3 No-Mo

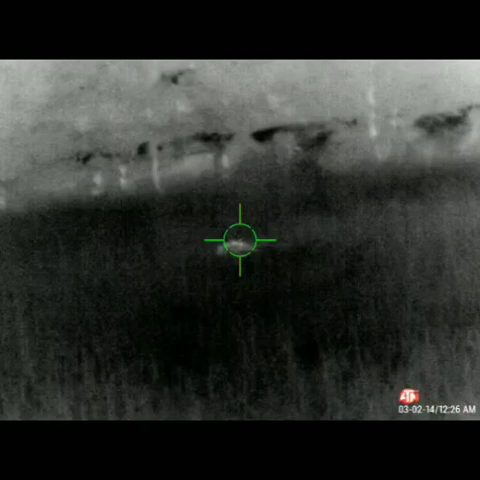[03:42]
Nailed him. Shh, it's okay. See if he gets up.